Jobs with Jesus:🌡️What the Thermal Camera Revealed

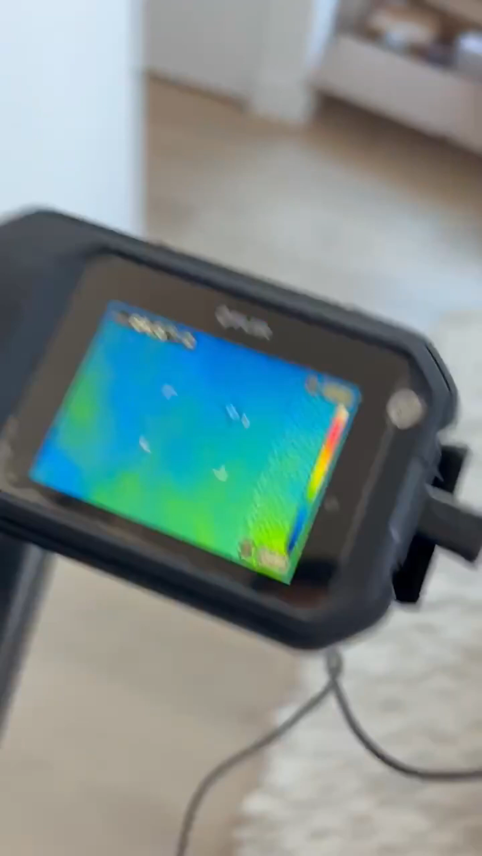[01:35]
part of the house this floor it is cold
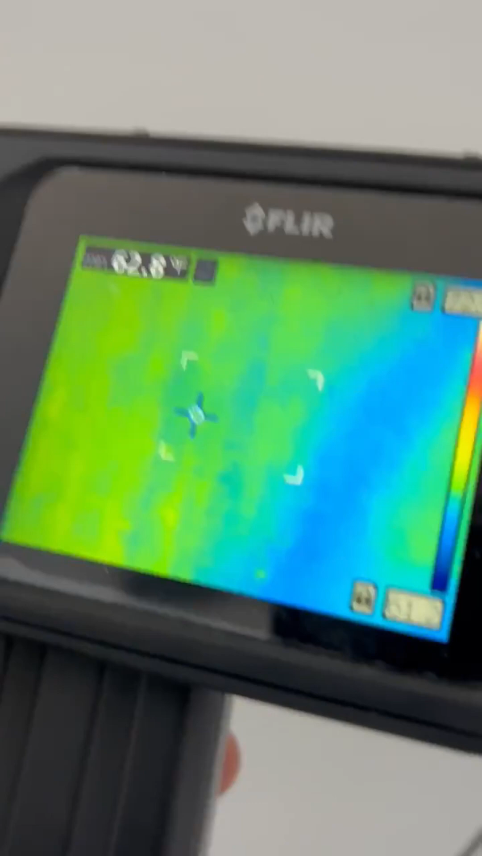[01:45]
yeah so the problem is insulation in this room